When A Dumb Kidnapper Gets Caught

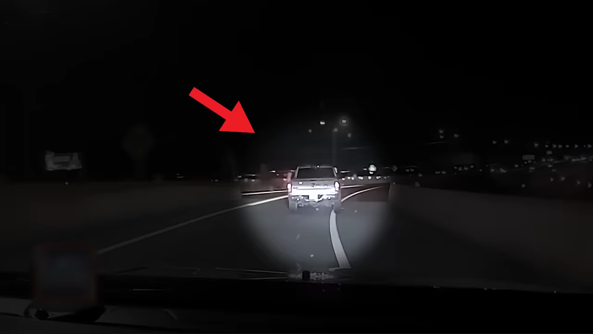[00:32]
On July 22nd, New Mexico police pulled over a white Dodge pickup truck for suspicion of driving under the influence.
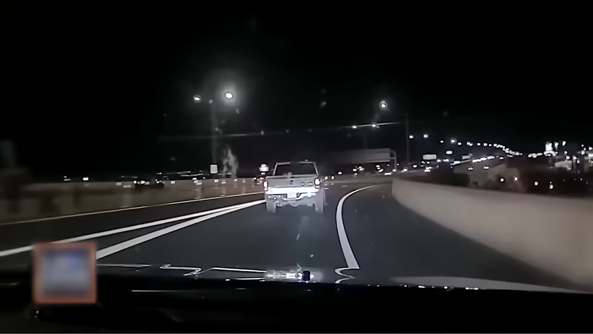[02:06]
At best, he's endangering them by driving drunk. At worst, it could be a potential kidnapping.
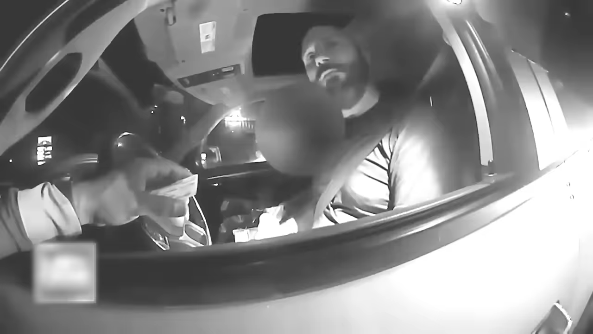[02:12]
Guthrie says they're his friends, yet they seem to be unwilling or unable to speak for themselves.